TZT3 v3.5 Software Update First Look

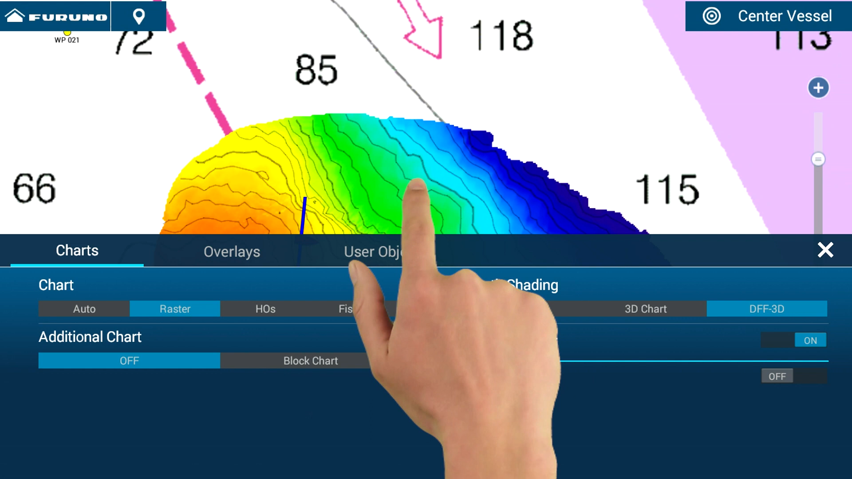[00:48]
You'll see that if I edge swipe up and turn on the Follow It feature, it'll create a white constant depth line from my PBG data.
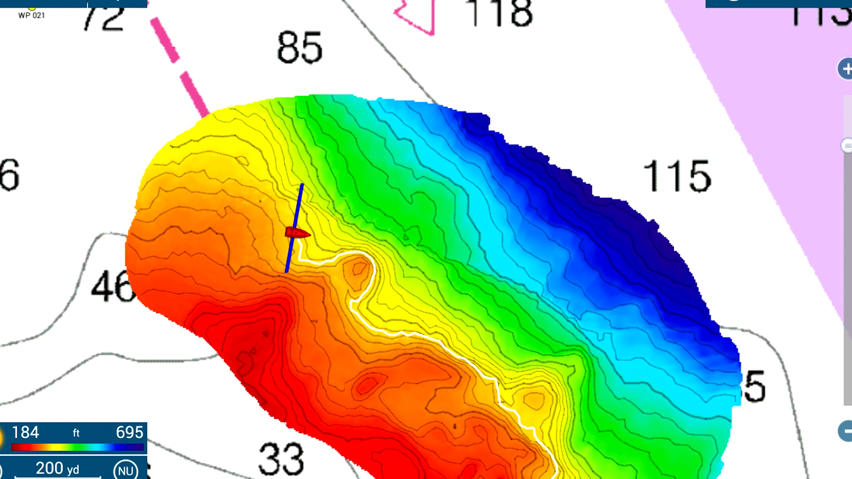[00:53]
You'll see that if I touch the white line,
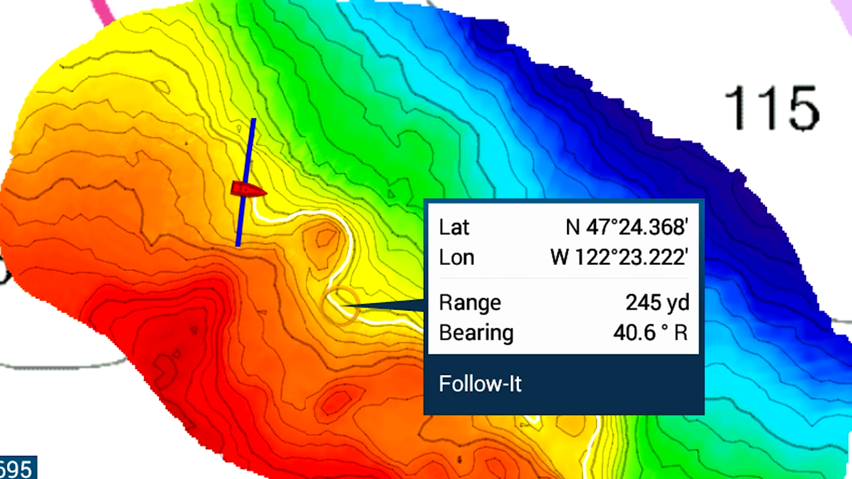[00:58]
a contextual menu will appear that allows me to select Follow It.
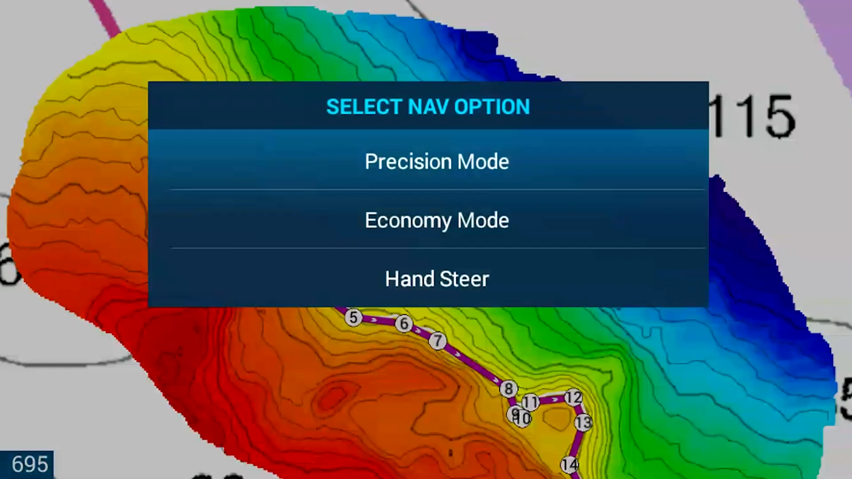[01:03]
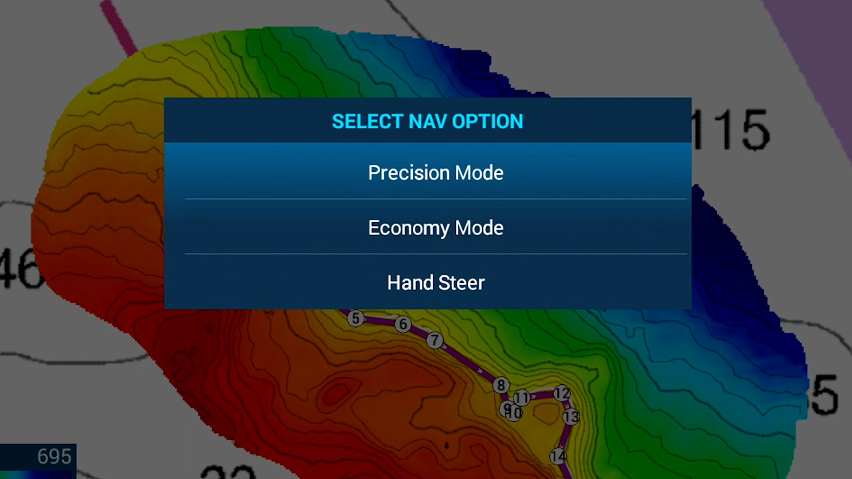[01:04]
As soon as I do that, a constant depth route will be created,
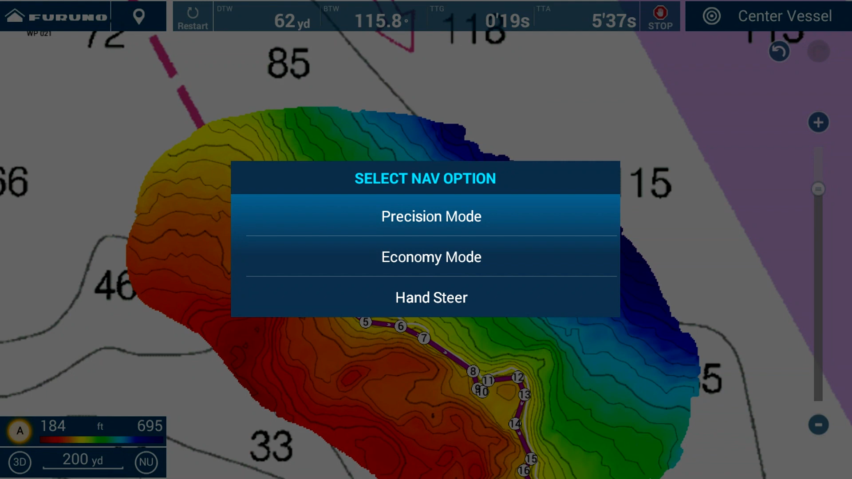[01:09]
and I can send that to my autopilot to automatically have my boat follow that constant depth line, all the way around a ridge,
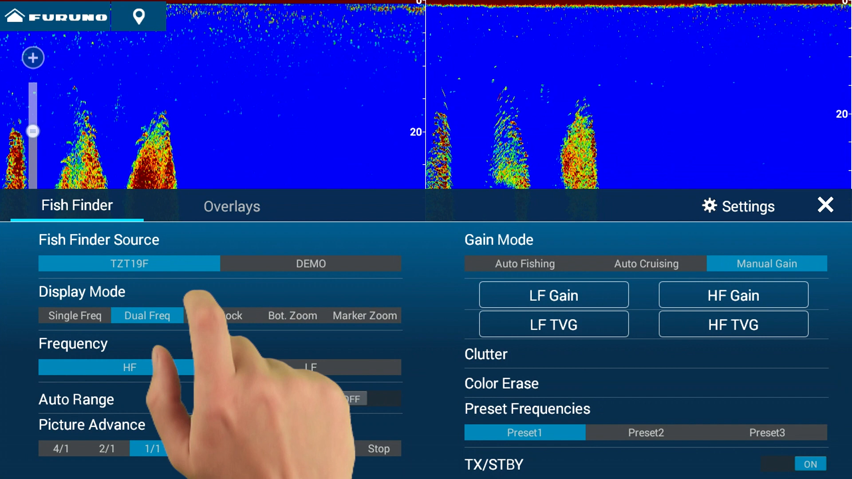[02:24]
However, if I touch the overlay tab, the lesser used selections become available, such as background color or even interference rejection. This makes organization much easier on the water,
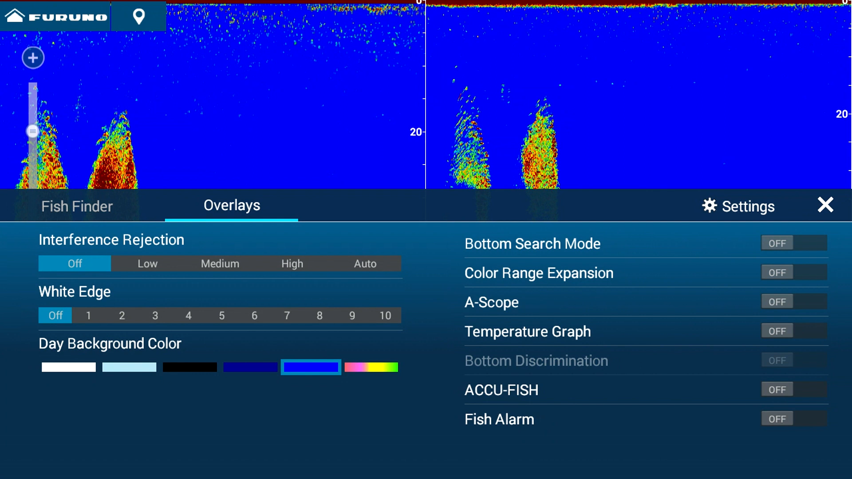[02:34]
and I can even swipe back and forth between tabs to make usage even easier on the water.